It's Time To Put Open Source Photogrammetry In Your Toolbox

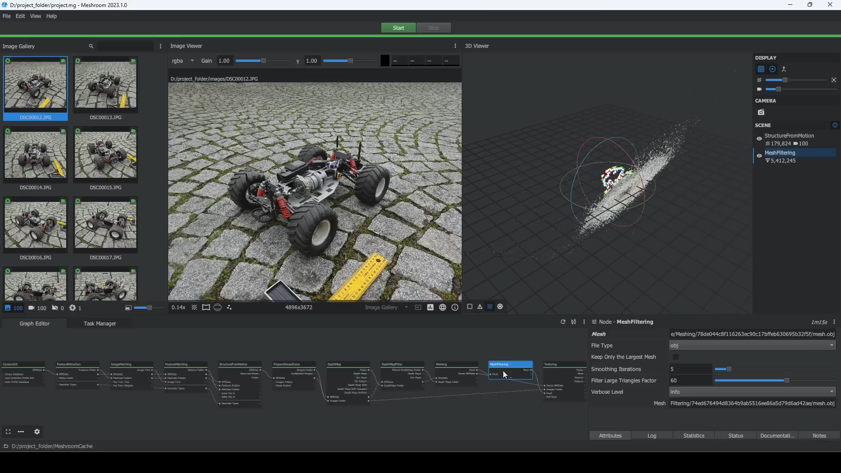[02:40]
After Meshroom finished processing, double-click the texturing and meshing node to preview the textured and untextured mesh. Now we use MeshLab to scale and clean up our mesh.
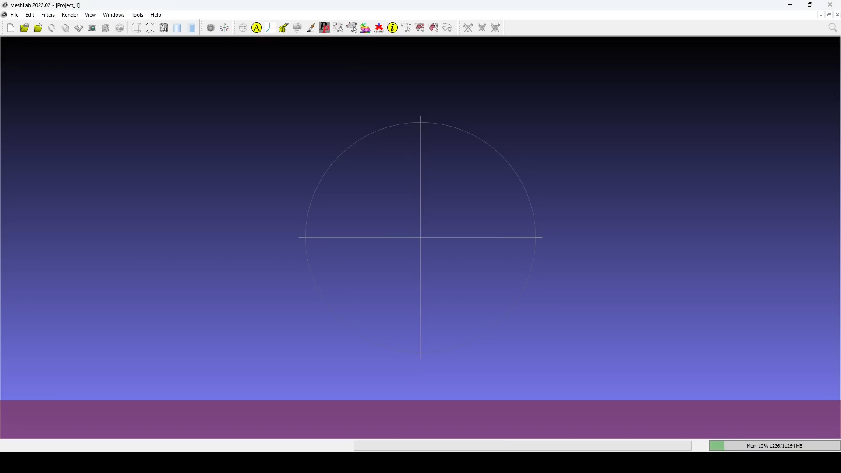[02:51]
We open MeshLab and import our textured mesh that Meshroom created for us. You will find it in your project folder under Meshroom Cache, Texturing and a folder of seemingly random characters.
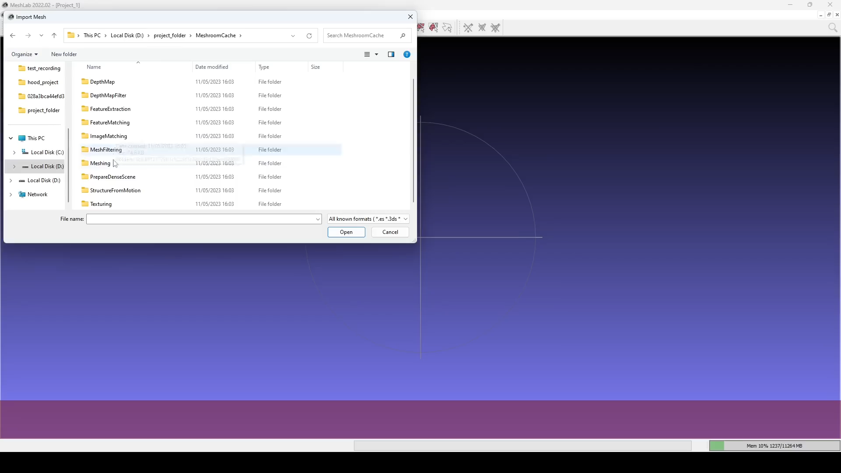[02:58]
A few tricks to make MeshLab more usable. If your mesh is large and you are experiencing performance issues, it might be that MeshLab is using the legacy Immediate Mode Rendering instead of the more performant Buffer Object Rendering.
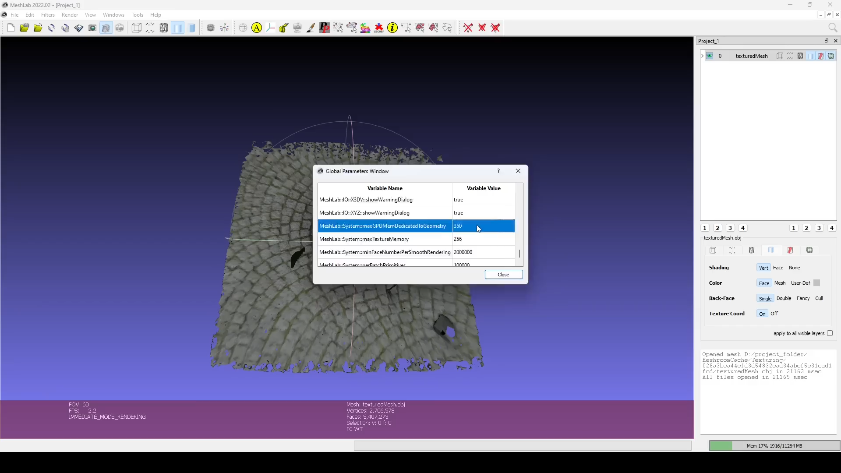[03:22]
To fix that, we can configure MeshLab to dedicate more GPU memory to the geometry. Open the Options window and select Max GPU Mem Dedicated to Geometry. Here you can increase the memory in megabytes and save your changes.
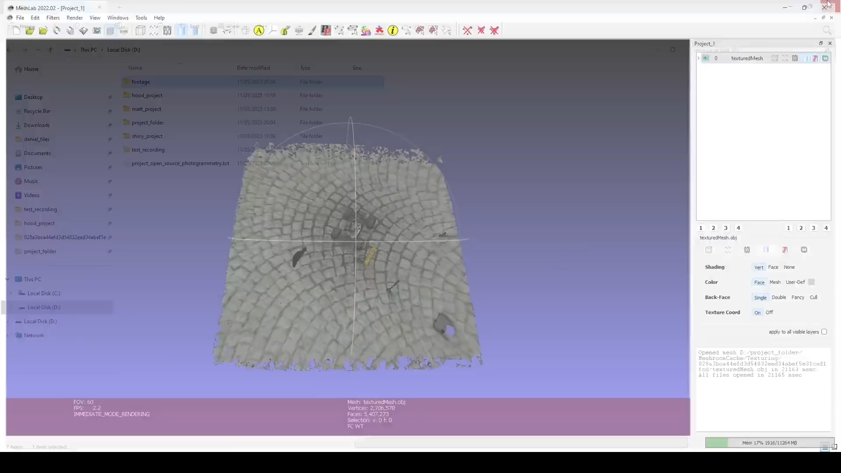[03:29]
After restarting MeshLab and loading the mesh, you should see BO Rendering Mode in use. While MeshLab does not have an undo button, you can always duplicate your current layer and apply changes to that copy. If you don't like the result, delete the layer and try again. Use the Measuring tool to measure the distance of our reference dimension.
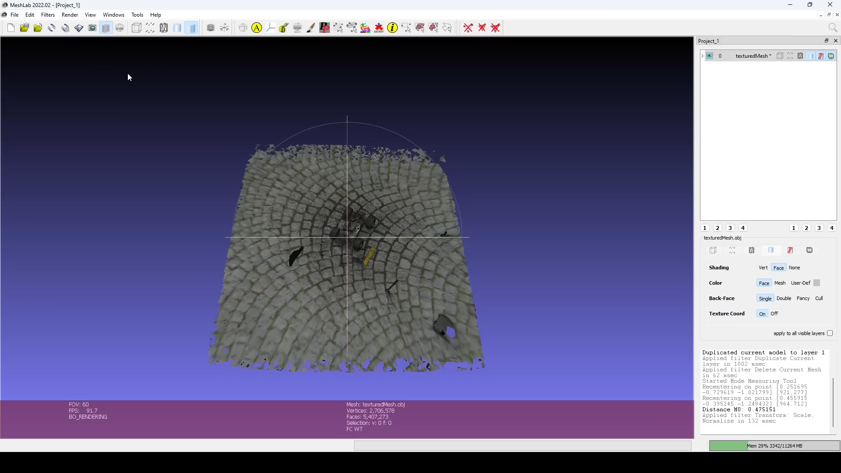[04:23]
At this point, we hide the textures as we don't need them anymore.
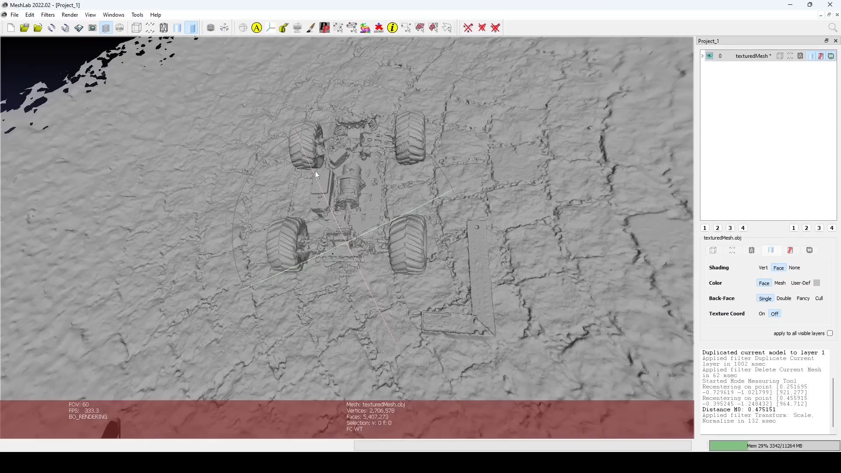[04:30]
We want to orient and translate the mesh so that it is mostly centered and the floor lies in the XY plane. Use the Selection Brush tool to select faces that are in a plane and run the Rotate to fit to a plane filter.
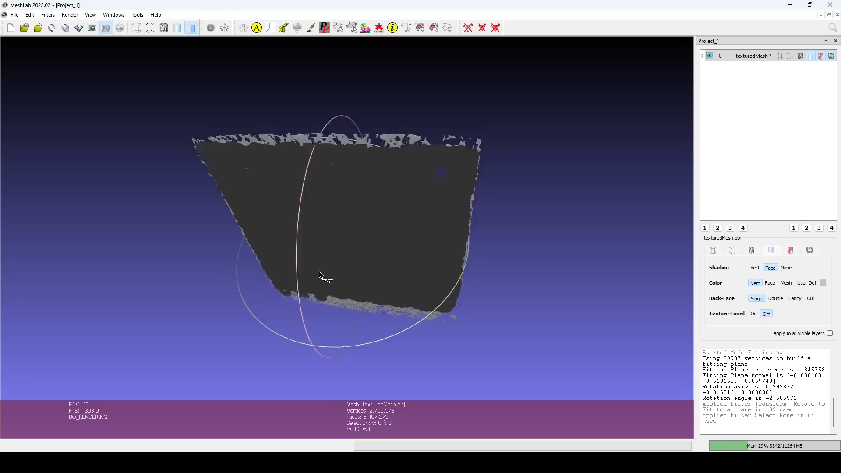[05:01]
After resetting the trackball and clearing the selection, we can turn on the X, Y, and Z axes to confirm the mesh is aligned.
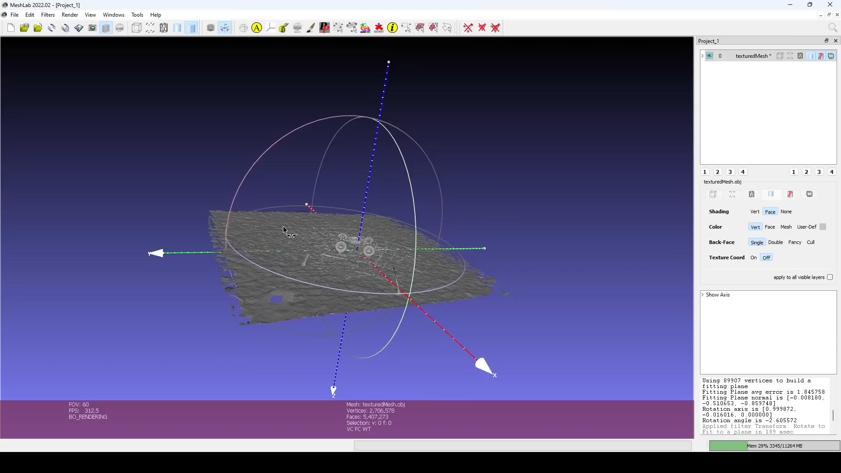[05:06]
If it is still flipped, use the Rotate filter to turn it by 180 degrees.
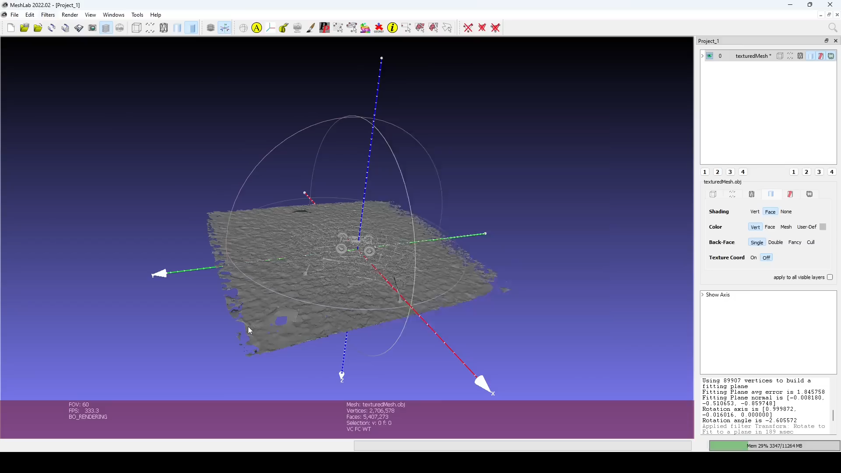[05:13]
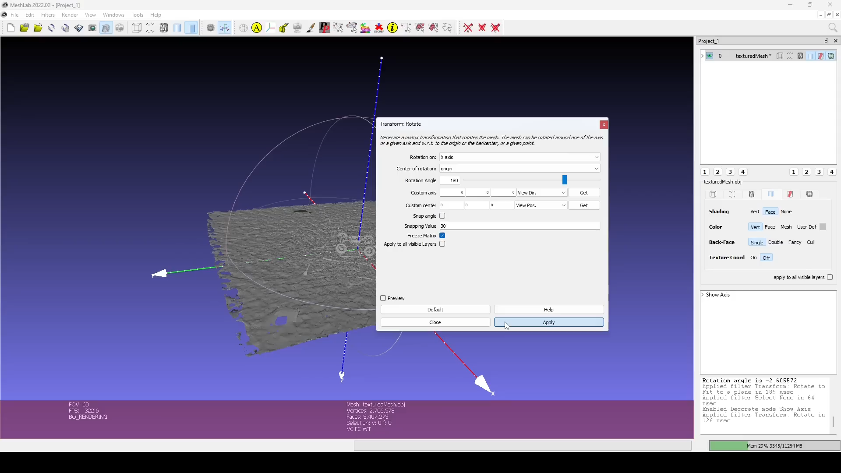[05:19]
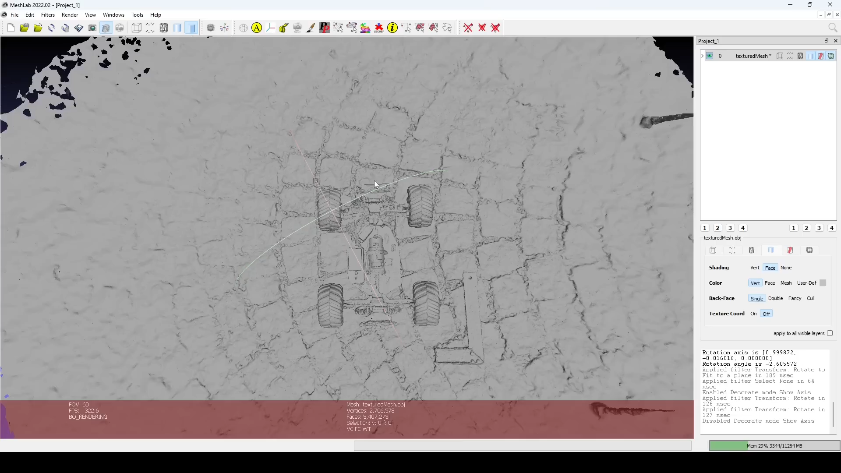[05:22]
At this point, we trim away the parts of the mesh we don't need. Use the Select Faces inside a Polyline tool. Draw a polyline, press Q to add to the selection and I to invert.
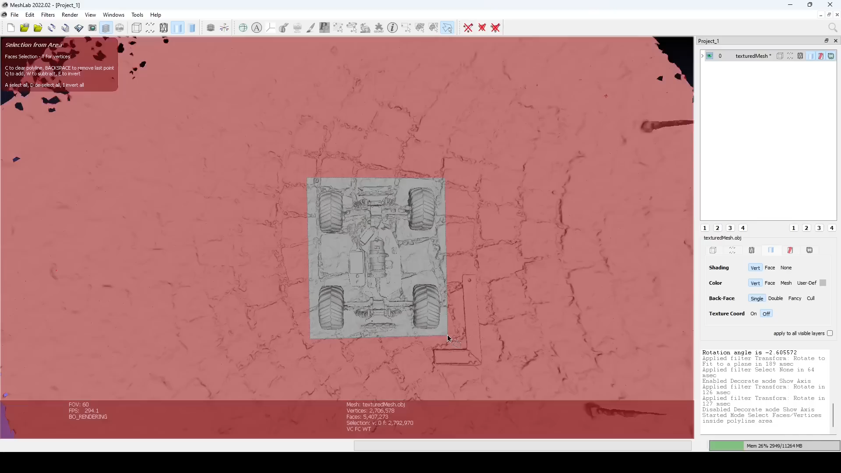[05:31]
Once happy with the selection, delete the selected faces and vertices.
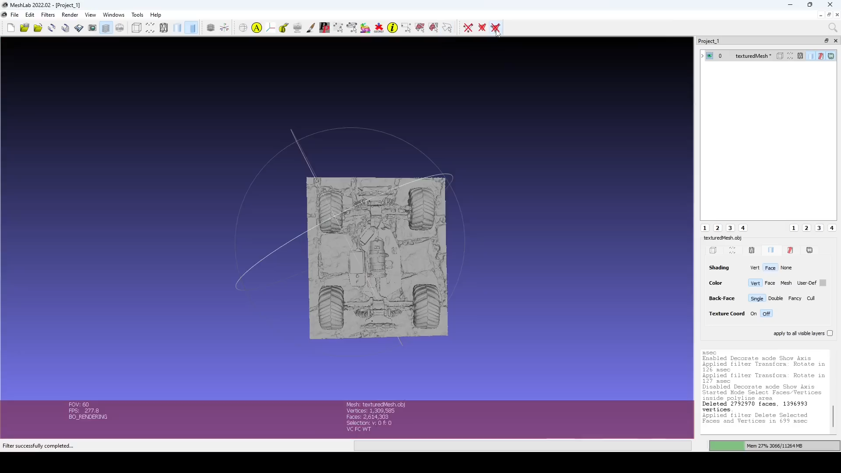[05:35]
To make a selection, it can be beneficial to enable the orthographic camera. I will repeat the same trimming steps for the floor without inverting the selection this time.
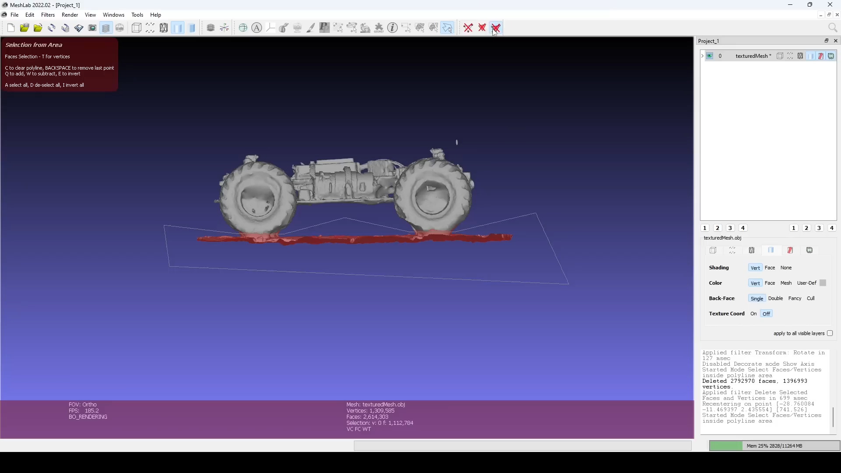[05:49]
The Remove Isolated Pieces filter is useful to remove small blobs that aren't connected to the rest of the mesh and smaller than a specified diameter. The default settings work well. There are several filters we run to repair our mesh so that later filters don't fail with error messages.
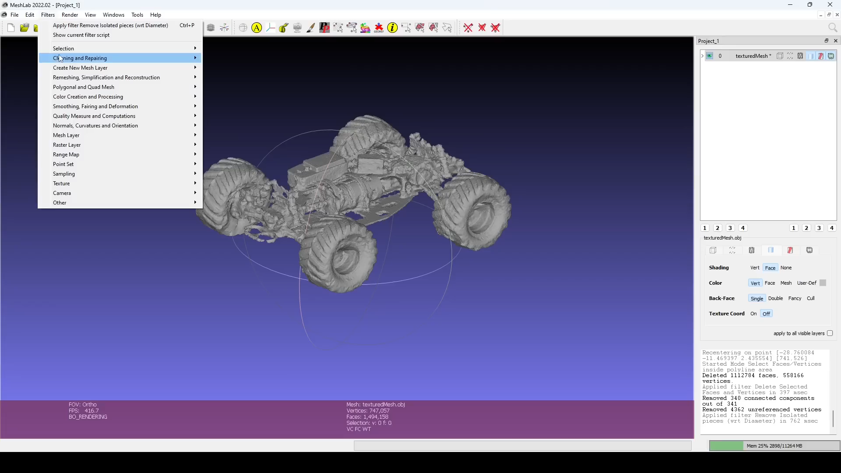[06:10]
The ones I use are Remove Duplicate Faces, Remove Duplicate Vertices, Remove Unreferenced Vertices, Remove Zero Area Faces, and Repair Non-Manifold Edges.
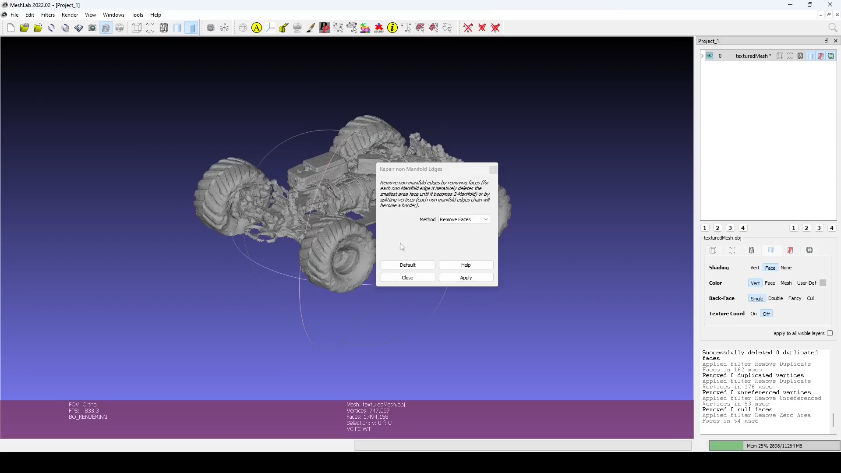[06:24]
The mesh we have now has too many faces and vertices to be useful in CAD software.
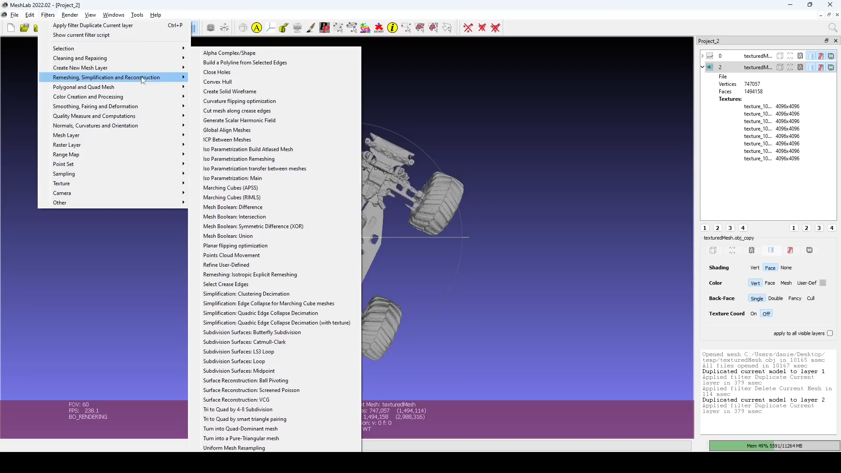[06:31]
There are many filters to simplify our mesh. Quadratic edge collapse decimation works well and allows us to specify the target number of faces. Here I use 100,000. I've also had good experiences with Surface Reconstruction Screen Poisson,
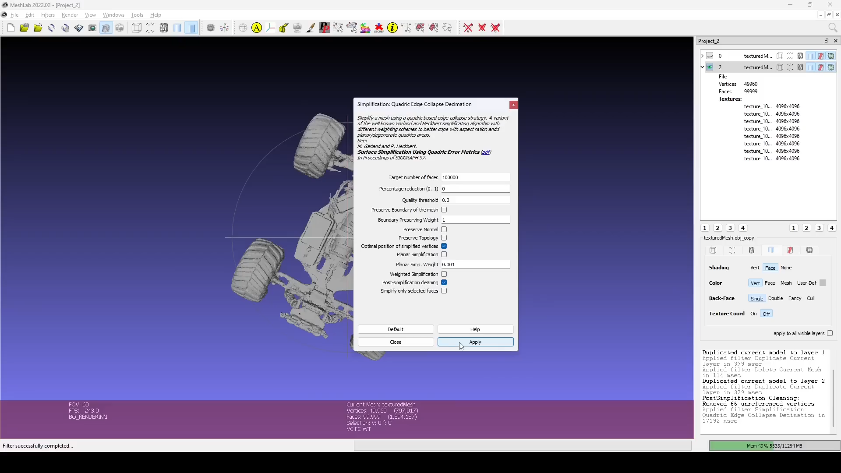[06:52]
Remeshing Isotropic Explicit Remeshing, and Uniform Mesh Resampling. To visualize the changes better, we can hide faces and show points or the wireframe.
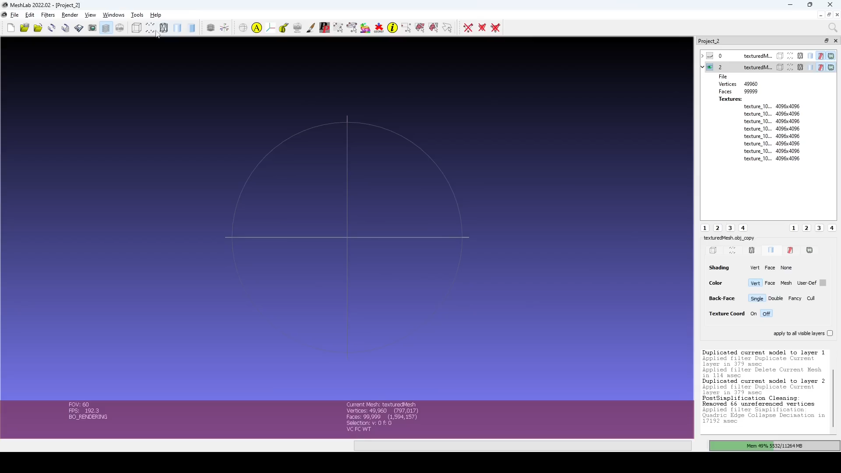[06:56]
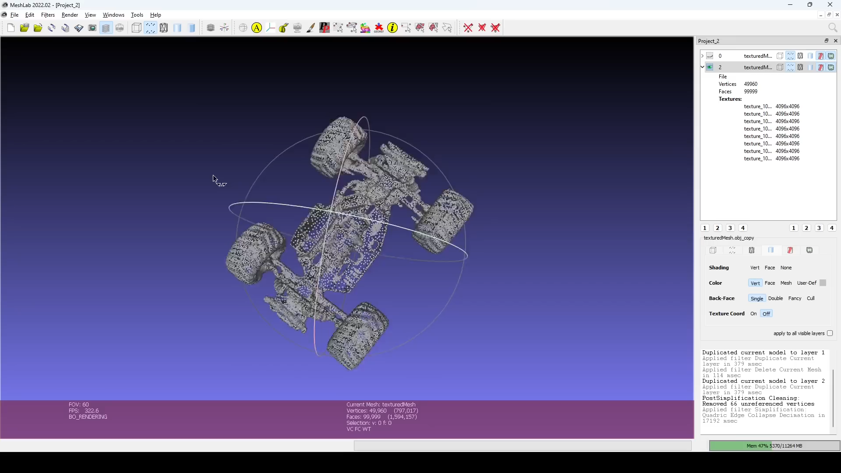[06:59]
Experiment with different filters and don't forget to duplicate your layer. Our last step in MeshLab is to export to an OBJ file.